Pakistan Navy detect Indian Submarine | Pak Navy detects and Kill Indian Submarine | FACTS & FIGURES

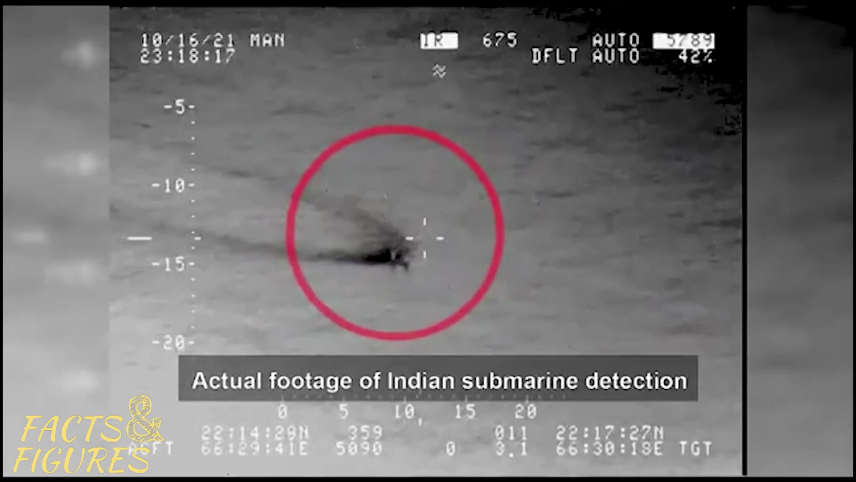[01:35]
اسے ٹریک کیا گیا جس کے نتیجے میں اسے سرفس پر آنا پڑا اور کوئی بھی آبدوز جیسے کہ ہم پہلے کہہ چکے ہیں اگر پکڑی جائے تو اس کو
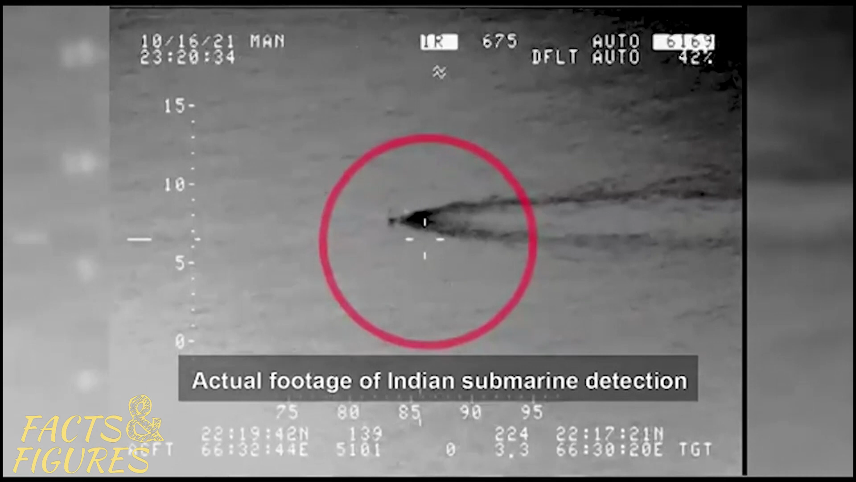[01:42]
شورٹ شورٹ کل تصور کیا جاتا ہے آئی اس پیار کے مطابق موجودہ سیکیورٹی سینریو کے اندر